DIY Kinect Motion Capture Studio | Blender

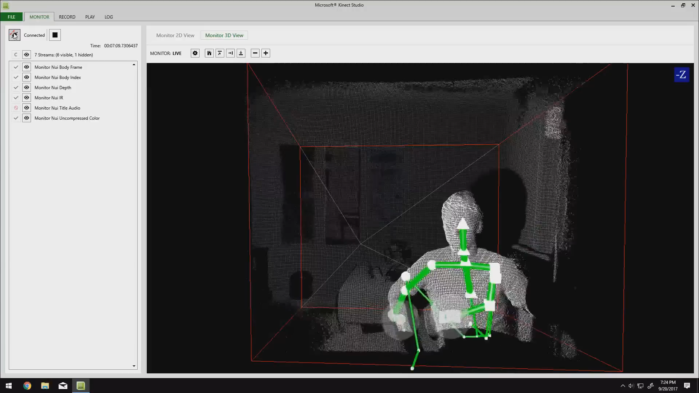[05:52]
That's a 3D interpretation of where I am, and you can see that the skeleton is building around me. I can stand up, move around, and the skeleton follows me.
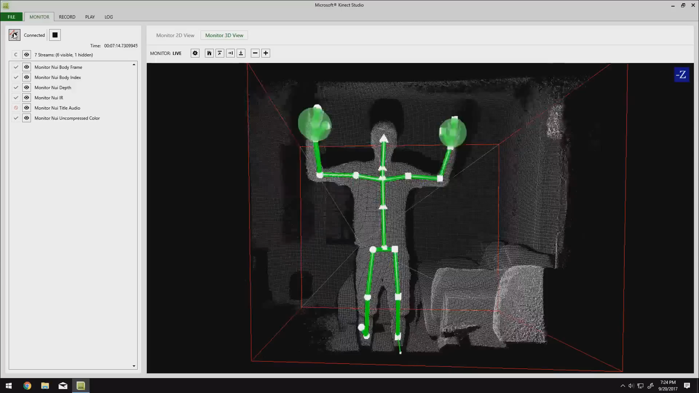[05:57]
It gets to be really fun to play with, just moving around and trying out different poses and watching this camera analyze you in real time.
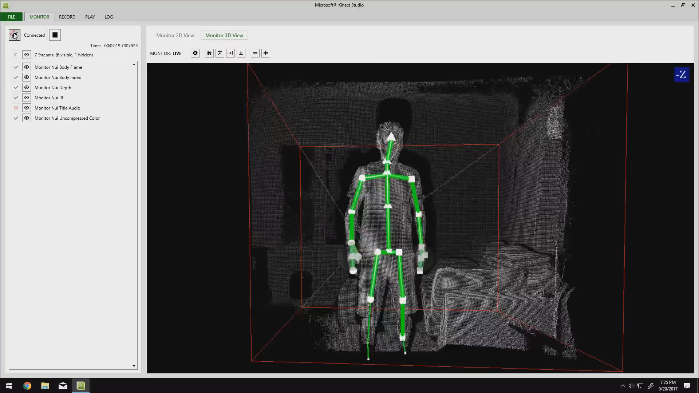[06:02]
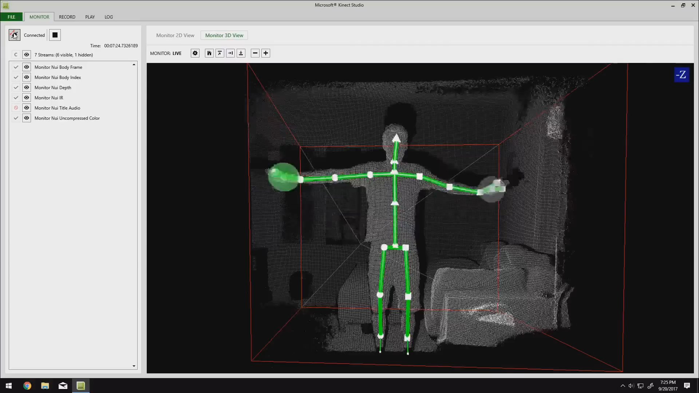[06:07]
It gives you some insight as to how the Kinect actually works as well, which is something I've always wondered.
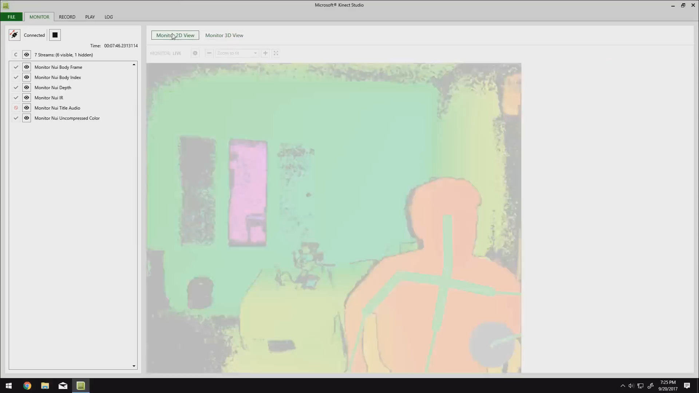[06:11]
We can also switch into 2D view up at the top, which kind of gives it more of a camera's interpretation of 3D space.
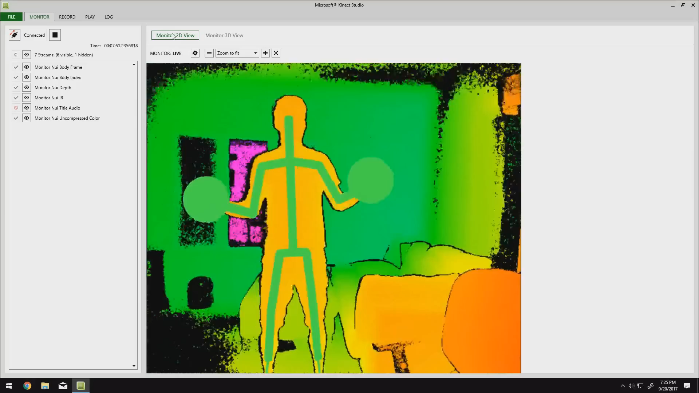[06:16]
We can also see how color mapping works with depth. For example, if I get too close to the camera, my hand becomes black.
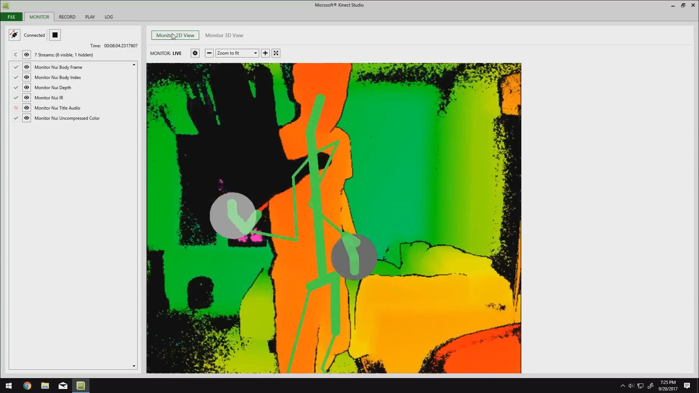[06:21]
As I step back, it becomes red, and as I step all the way back, I become yellowish green.
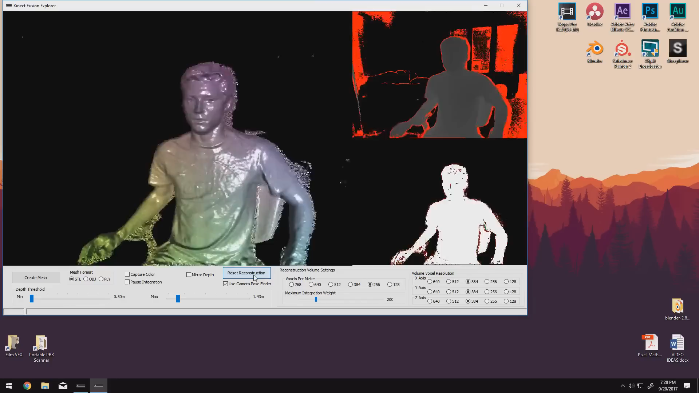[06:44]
Another thing I'd recommend trying out is the Kinect Fusion Explorer, which allows you to 3D scan pretty much whatever you throw at it.